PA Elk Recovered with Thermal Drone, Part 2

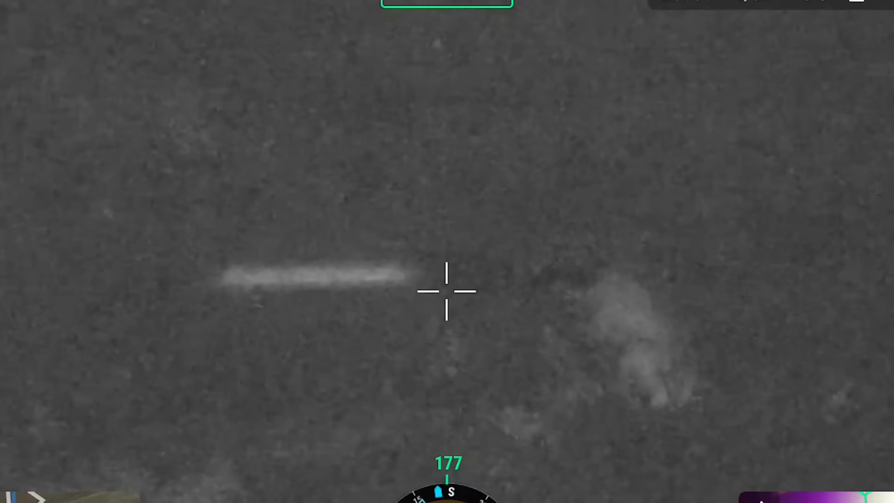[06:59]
Yep, she's down. She's fighting that head. Yeah, come on. Go down, girl. Yeah, she's out.
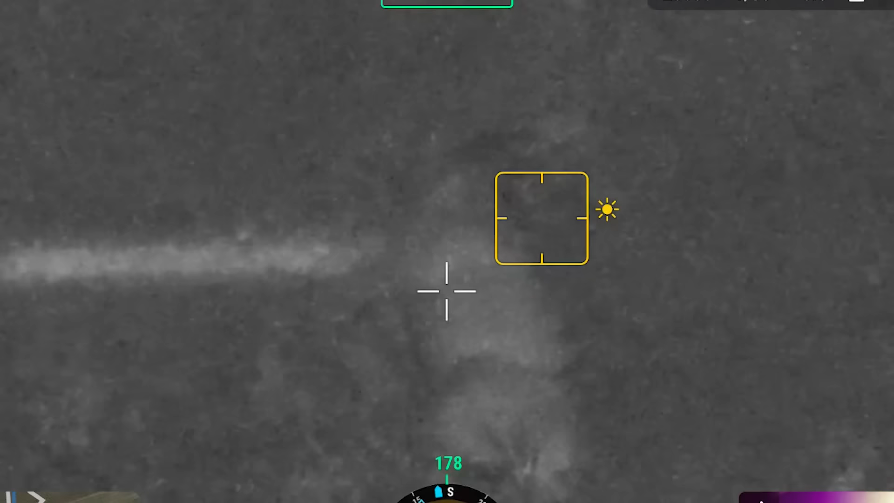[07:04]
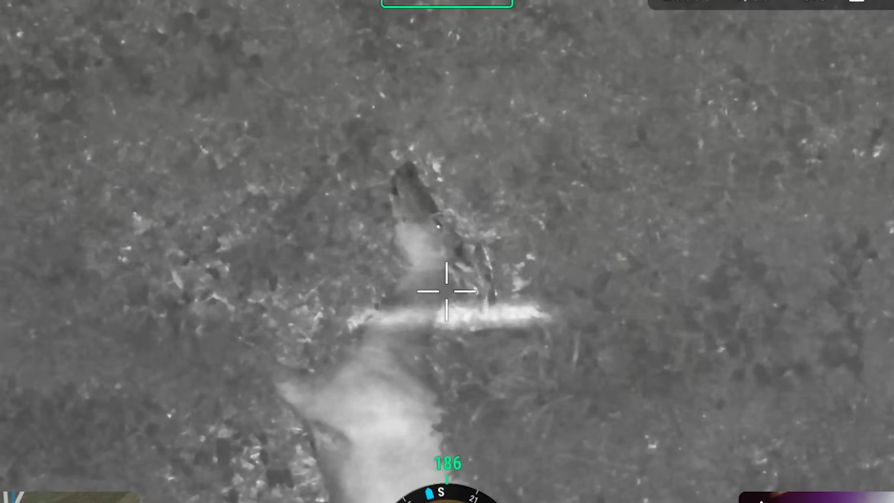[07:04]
Yep, she's sleeping. She's in bed.
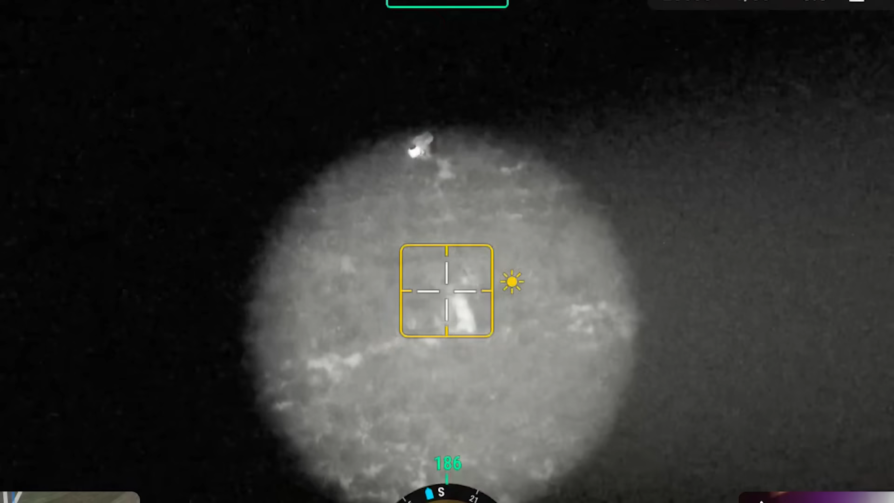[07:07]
Oh, yeah, there they are.
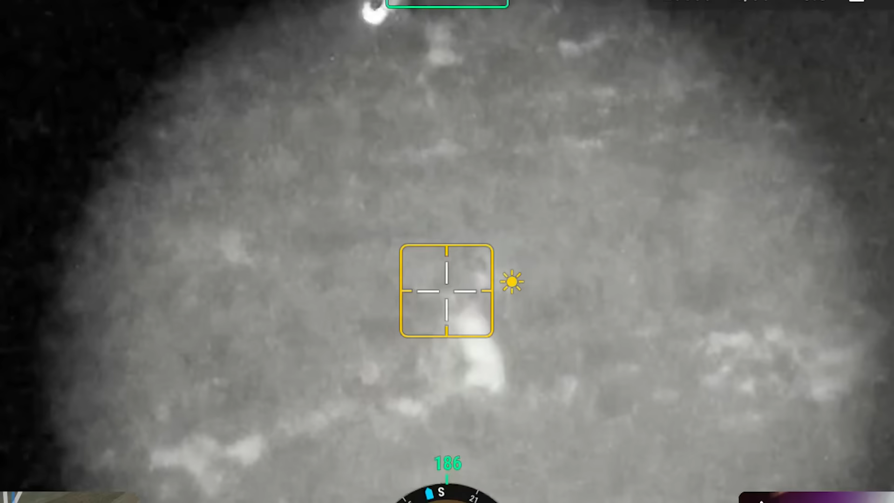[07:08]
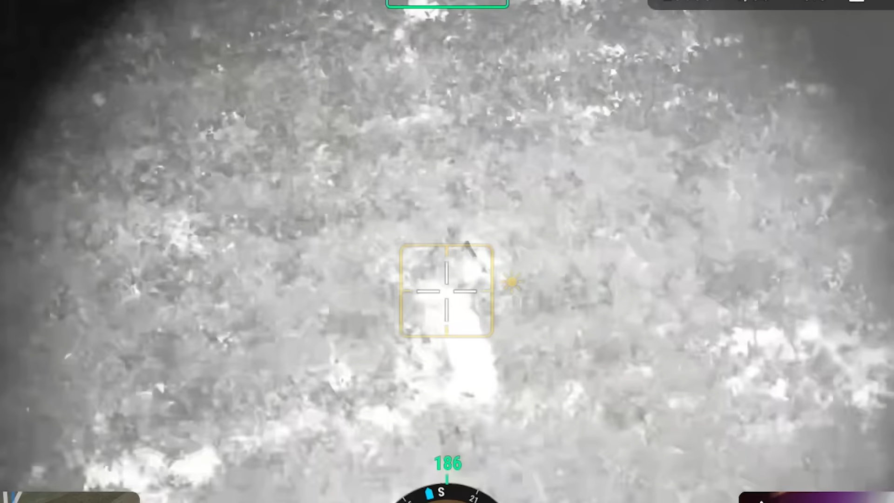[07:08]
They're just not quite sure how close they want to get.
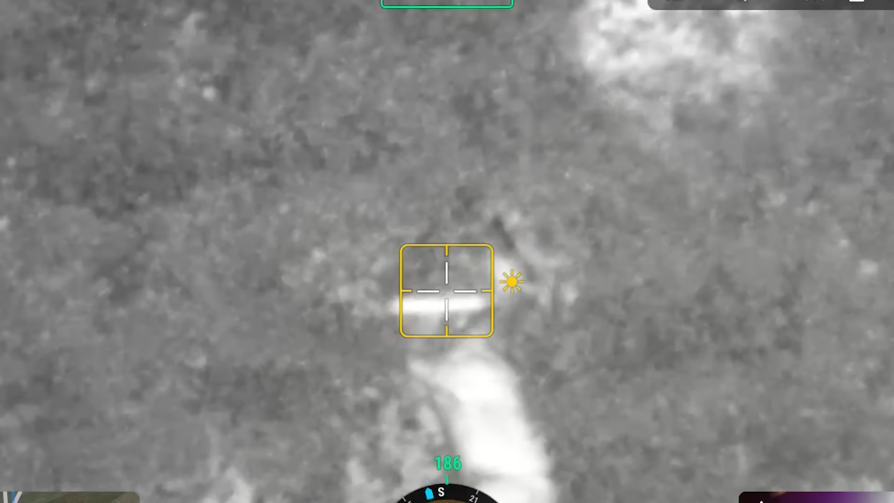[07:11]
Come out. You're on camera. Wave.
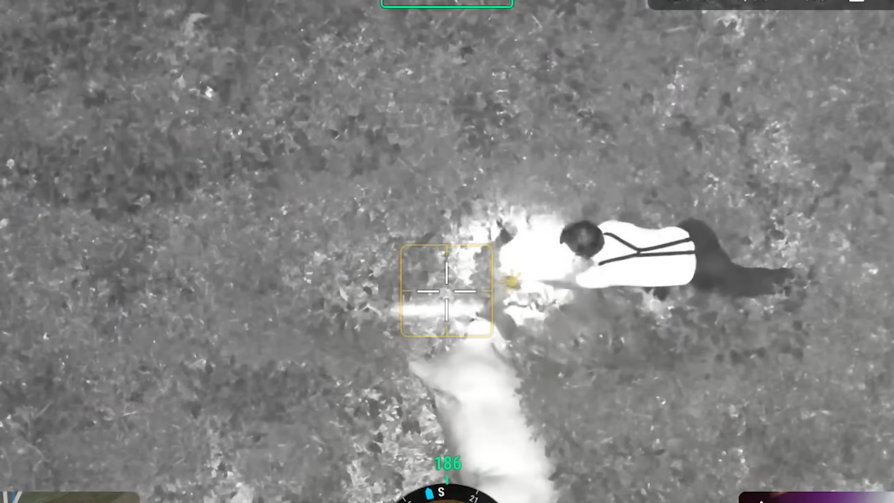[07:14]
Oh, yeah. Good job. All right. Third test. We're going to leave.
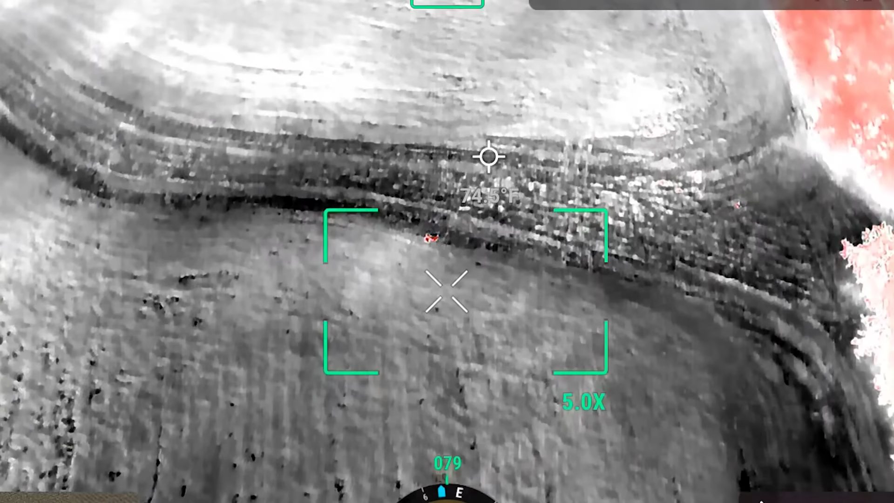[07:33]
That's probably a couple of them right there.
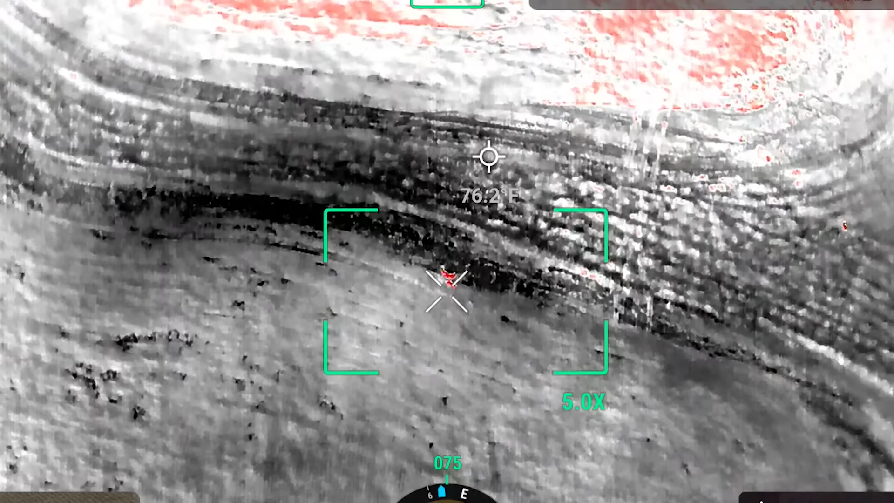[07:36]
Elf. Yeah, I know.
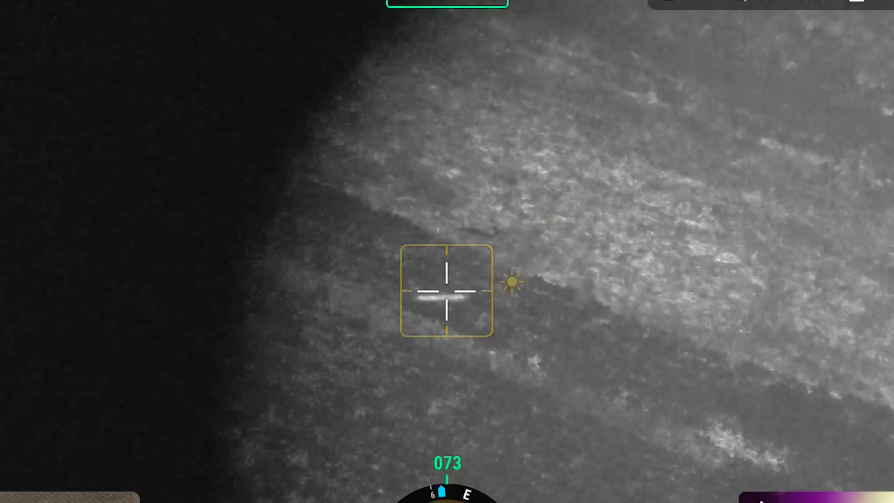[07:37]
Yeah, it's just down and falling.
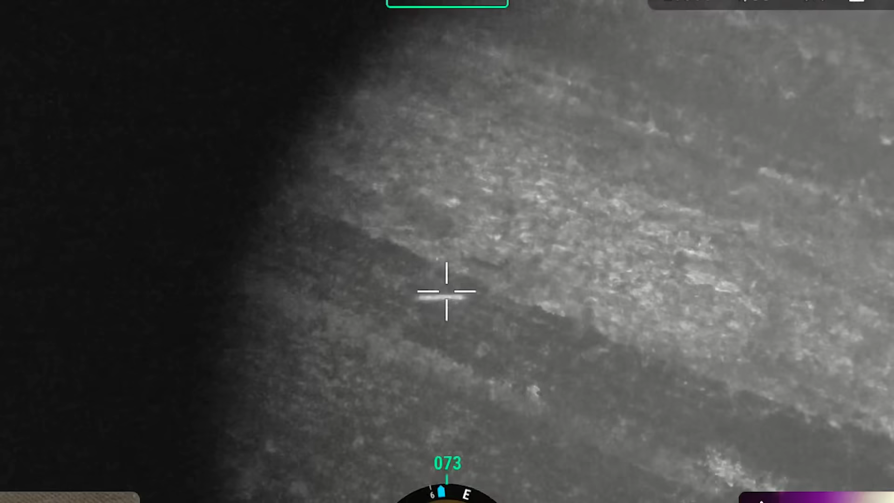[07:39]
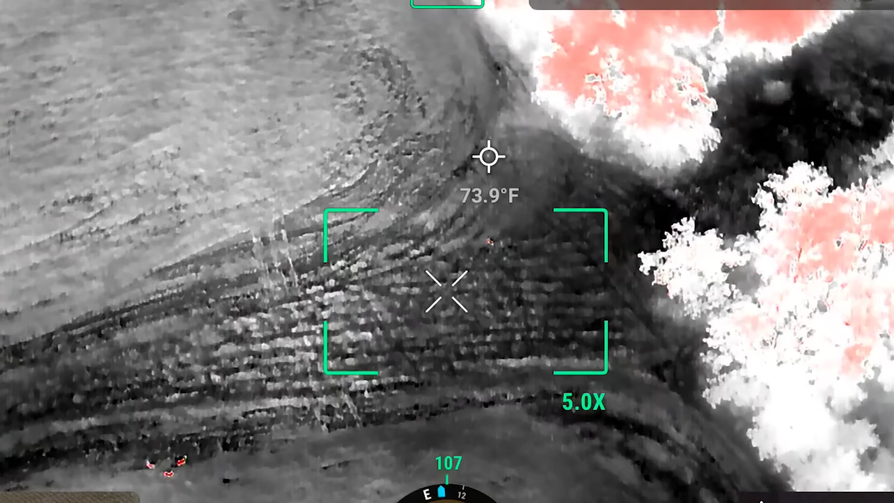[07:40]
On screen: spot 73.9°F
It's too small for an elk, but we'll check it anyways.
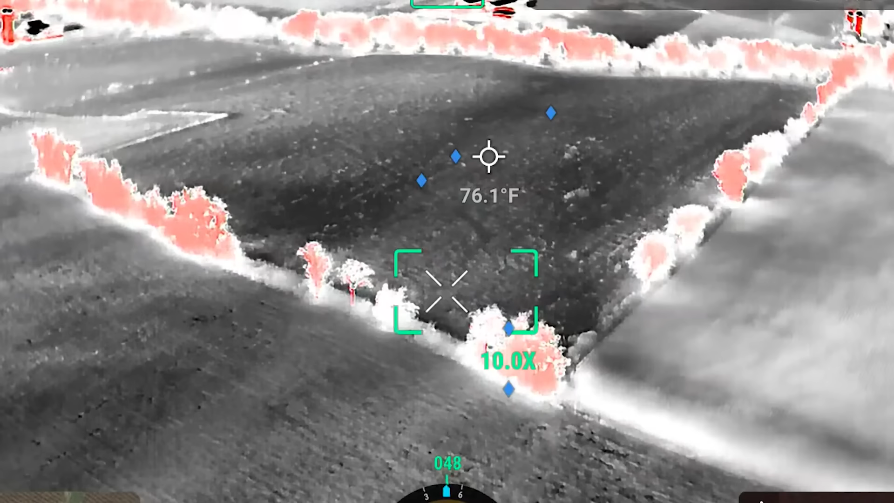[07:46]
On screen: spot 76.1°F
Here's where it was the other night.
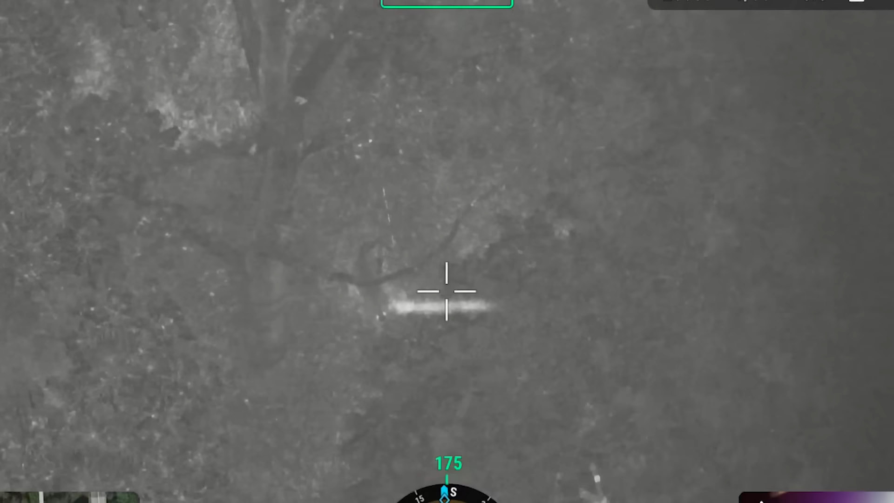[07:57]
Oh, it's a doe. What is that?
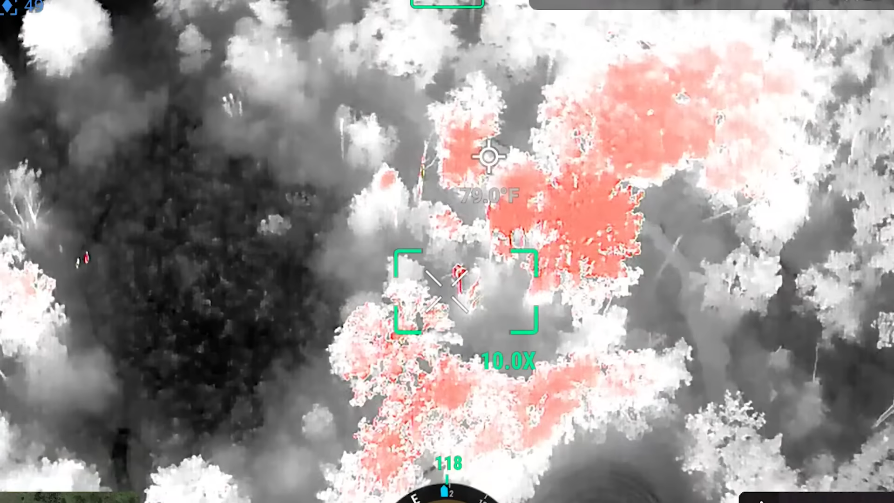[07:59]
I think it's a dead tree, but I'll look. It's a dead top of a tree.
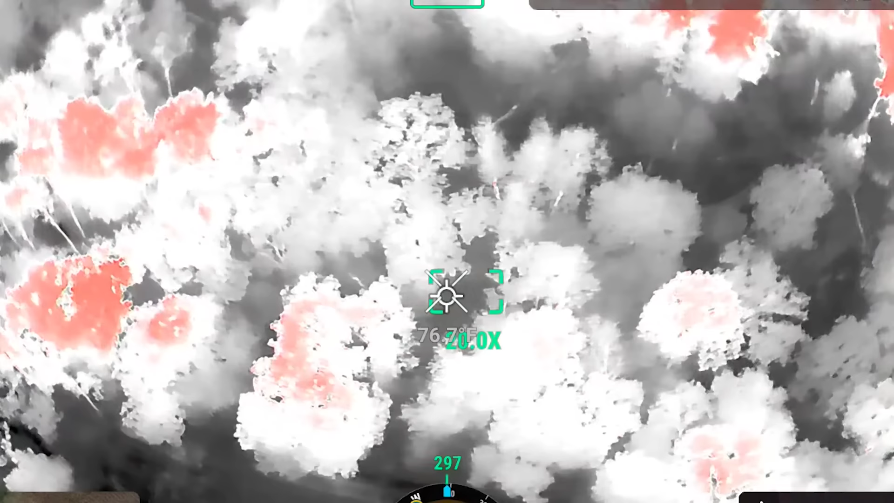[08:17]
I checked a bunch of the fields and all I'm finding is deer in the fields.
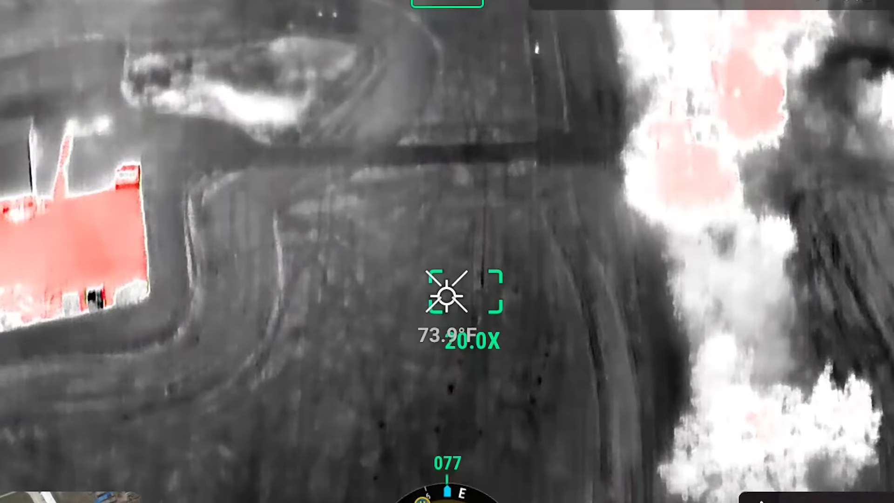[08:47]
There's a doe down at the bottom and there's two deer up there.
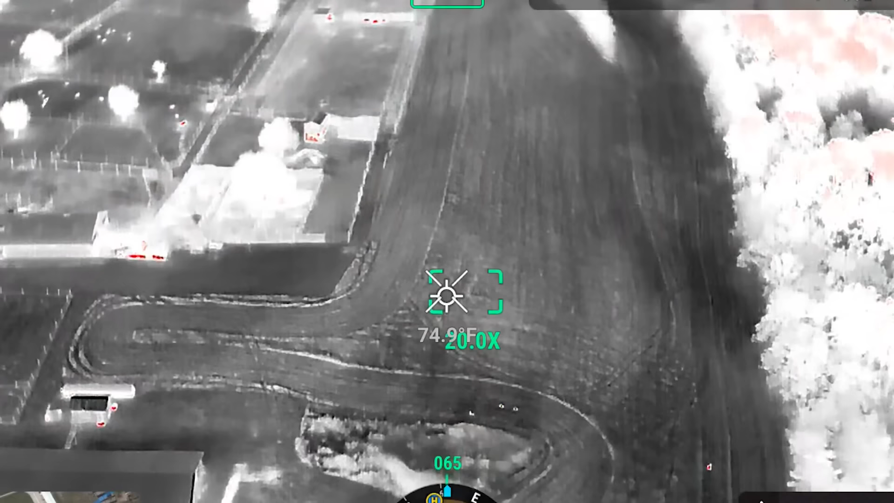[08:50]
Right below the pens down there.